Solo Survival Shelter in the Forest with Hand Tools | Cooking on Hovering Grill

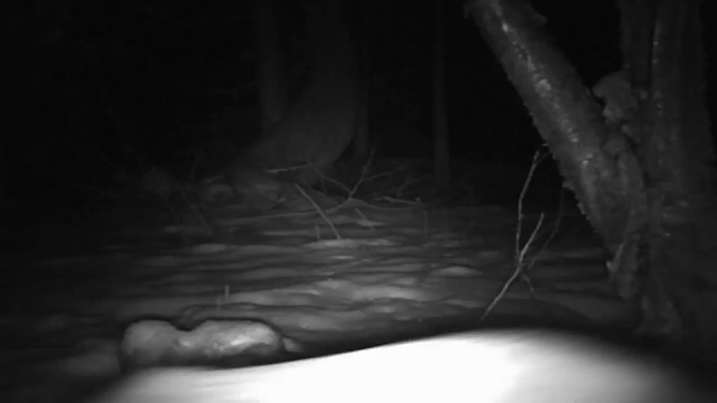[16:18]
I've actually never seen a fox or had a fox on trail camera ever, so definitely having that,
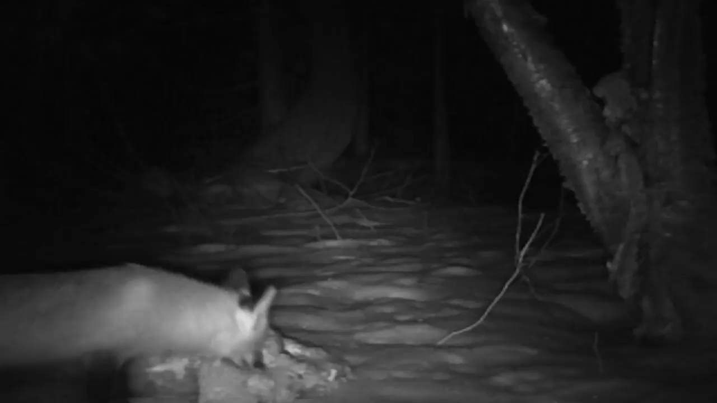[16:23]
skinning that fox out here, it had a big effect drawing in the next one. But this goat's been hanging here with the gut pile for 4 weeks now, and it hasn't been hit, so I took the trail camera off anyway, and now I'm just monitoring for tracks, and there's nothing. So if you guys have an explanation as to why, you know, nothing's coming in,